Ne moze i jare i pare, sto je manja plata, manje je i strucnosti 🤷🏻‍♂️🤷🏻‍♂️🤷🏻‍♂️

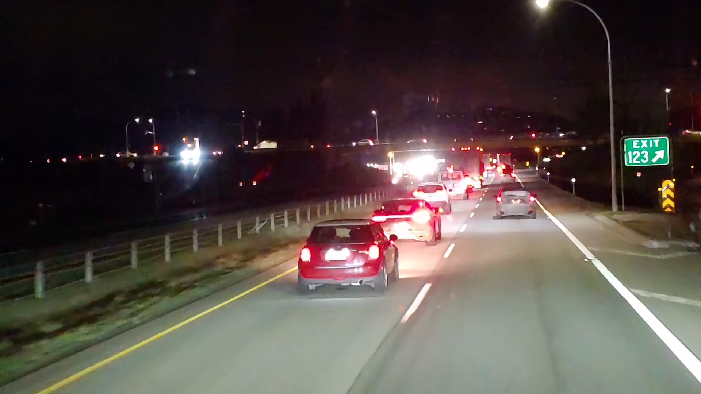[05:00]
sa desne strane, sa leve strane gledano iz moje pozicije, a zašto se u desnoj traci staje, da se vidi šta se desilo. Znači moraju svi da uspore, moraju svi da pogledaju, kao da su, ne znam, policija koja radi uviđe ili nešto tako, i onda da oni daju svoj sud, aha, eto, vidiš, i tako redom. Prevrnuo se kamion, mašala.
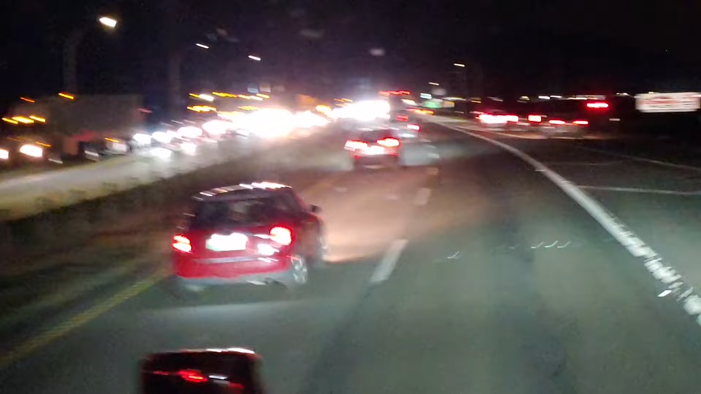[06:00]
ove betonske barijere sa strane na putu i prevrnuo se kompletan i zatvorio obe trake. Šta se desilo i zašto, pitaj Boga. Da li je telefon, ne pažnja, da li je umor, da li će neko pametan da se javi u komentaru da kaže to svima može da se desi,